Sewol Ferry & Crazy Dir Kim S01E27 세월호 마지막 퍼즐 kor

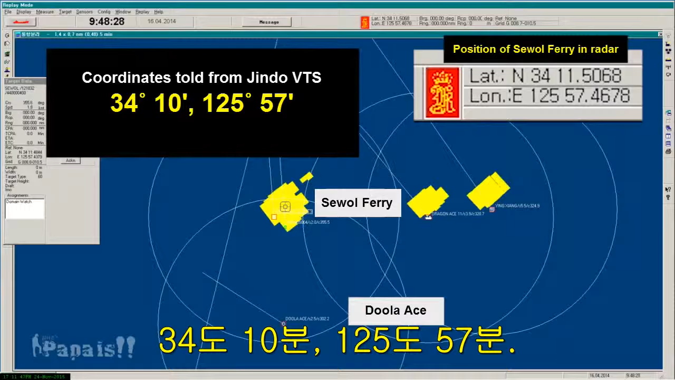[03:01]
34 degrees 10 minutes, 125 degrees 57 minutes.
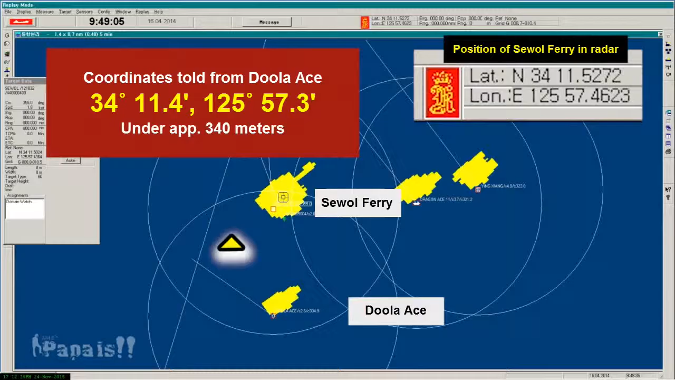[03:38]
Seawall ferry is about 220 metres under and about 230 metres right of the position informed by Jindo VTS.
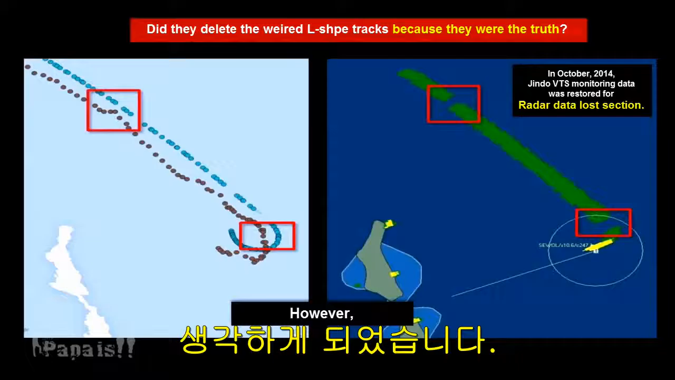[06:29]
Director Keem started to think that the tracks shown in Navy radar data might be the truth and that corresponding parts might be deleted to hide something. Therefore, the word tracks were moved to meet Captain Moon's chart.